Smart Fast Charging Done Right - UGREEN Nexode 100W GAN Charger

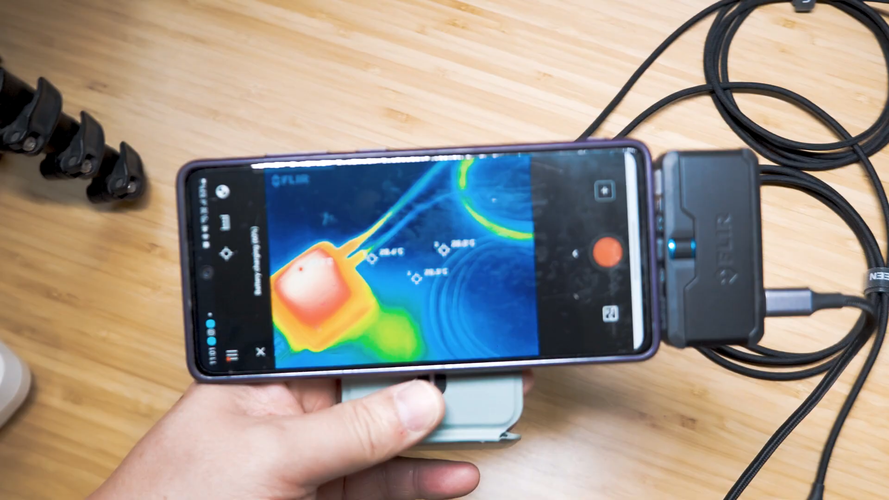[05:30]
is so the moment we can see that you're agreeing on the surface temperature it's probably around about 40 degrees or so but internally you're looking at about 49 degrees
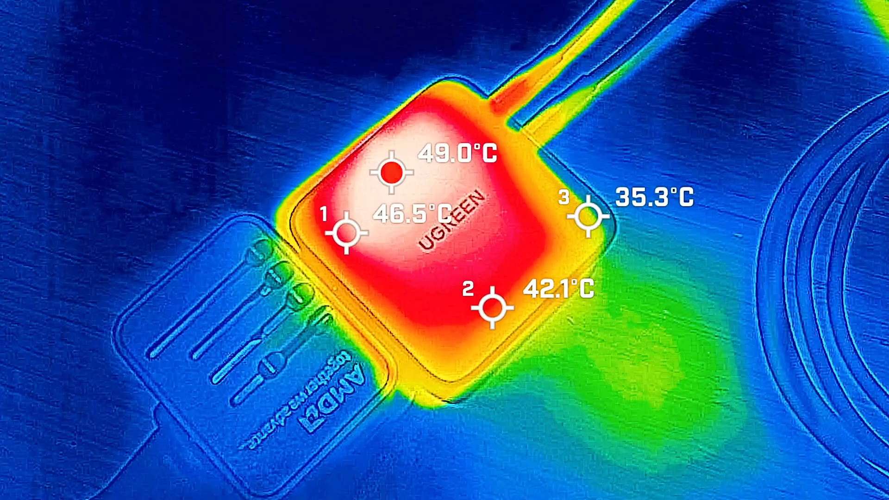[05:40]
internally and I'm just going to touch with my hand here that's not hot at all it's actually quite good I wouldn't even say this is even 40 degrees on the surface temperature like again
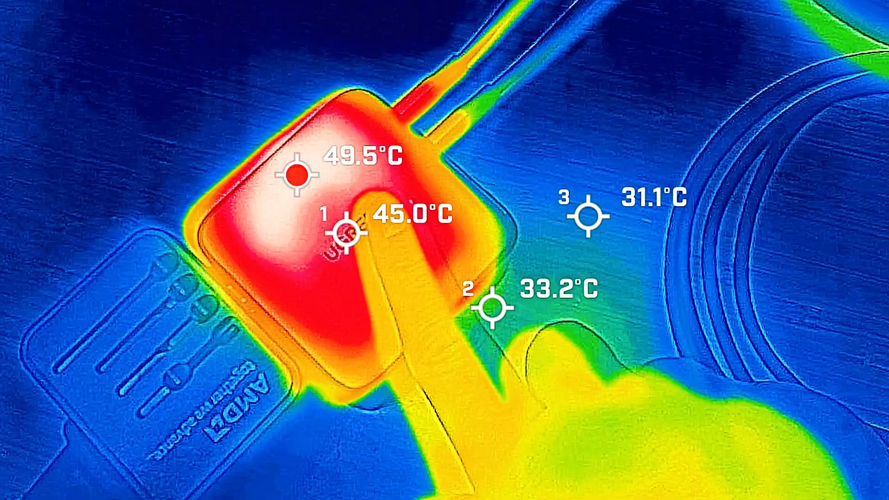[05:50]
just remember I am shooting internally as well and I would suggest this is probably
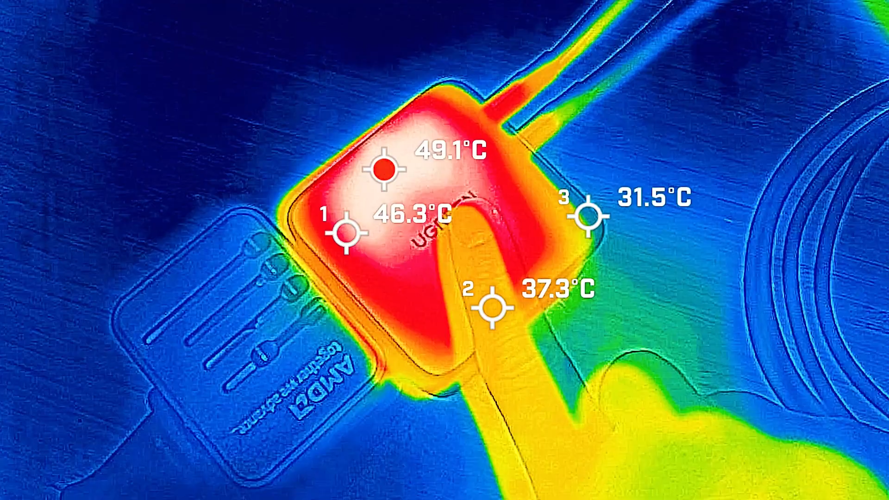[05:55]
On screen: max 49.1°C
around about 35 degrees it's actually cooler than my hand for here I don't normally